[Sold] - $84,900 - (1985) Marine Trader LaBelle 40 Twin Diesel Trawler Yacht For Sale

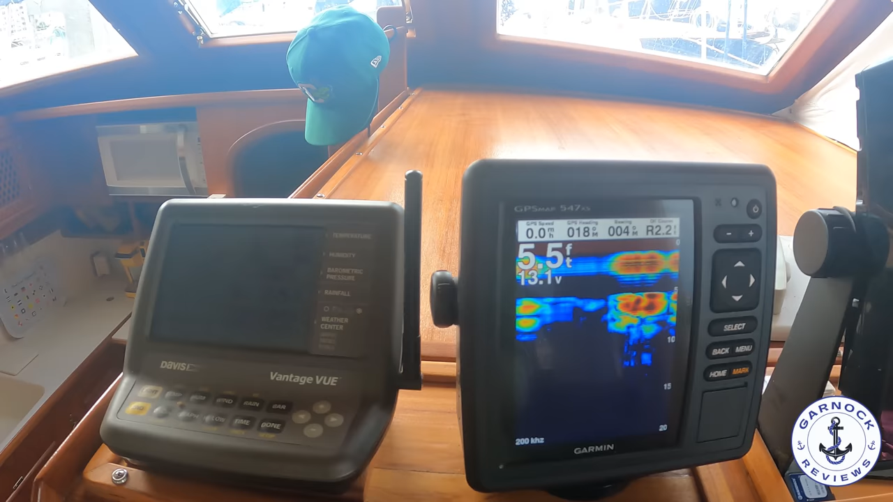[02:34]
On screen: depth 5.5 ft
this is a multifunction display, and it can be set up for chart plotter, radar,
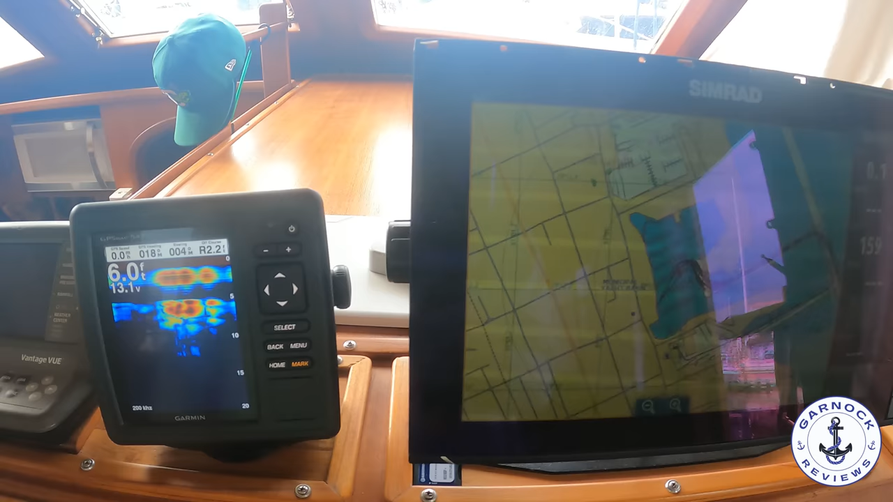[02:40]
it's even got the sounder, forward-looking sonar, you can do all sorts with this one.